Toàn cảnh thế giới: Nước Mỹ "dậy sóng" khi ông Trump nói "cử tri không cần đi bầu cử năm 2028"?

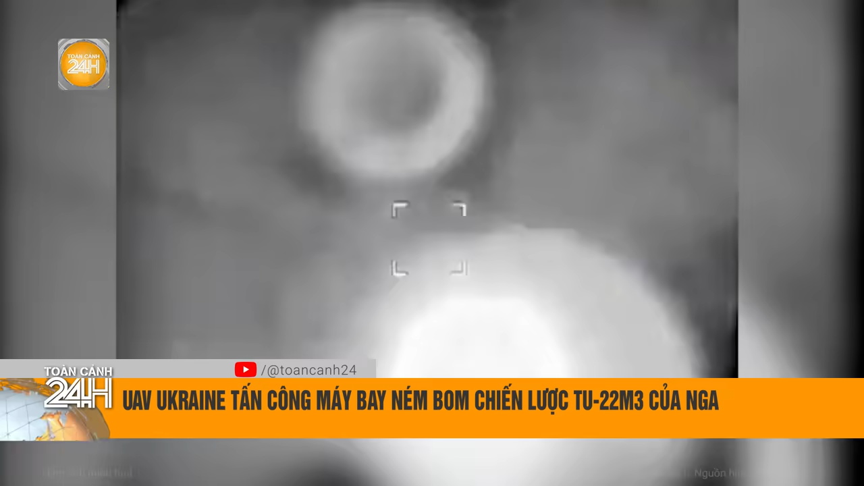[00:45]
UAV Ukraine tấn công máy bay ném bom chiến lược Tu-22M3 của Nga
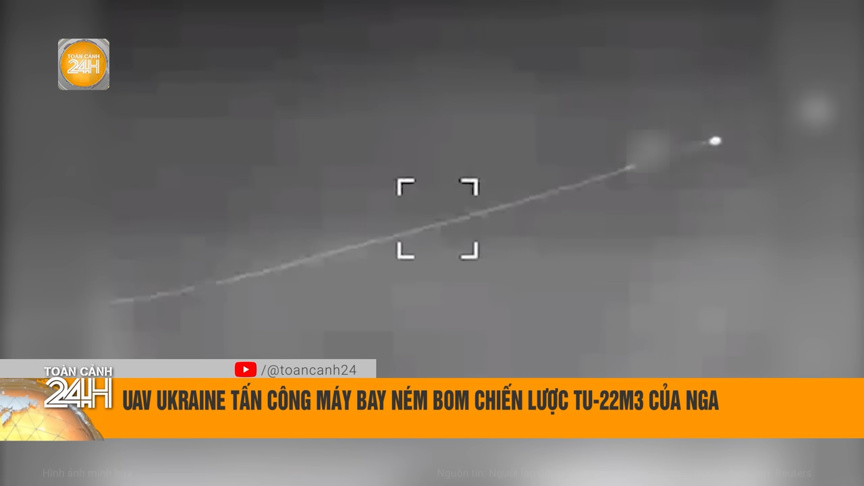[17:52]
Theo nguồn tin của trang Bloomberg máy bay không người lái của Ukraine đã bắn chúng một máy bay chiến đấu tại sân bay sâu bên trong lãnh thổ Nga Theo nguồn tin này các máy bay không người lái do tình báo quân sự Kiev phóng đã tiếp cận mục tiêu
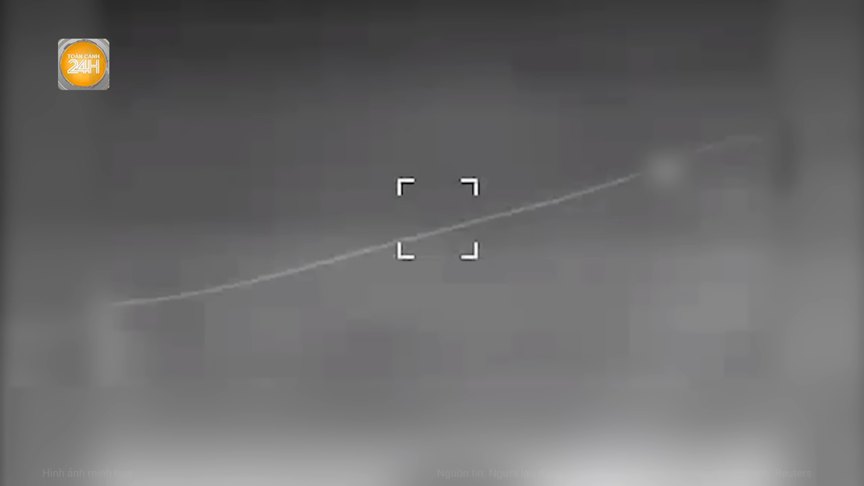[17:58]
máy bay ném bom siêu thanh tầm xa Tupolev Tu-22M3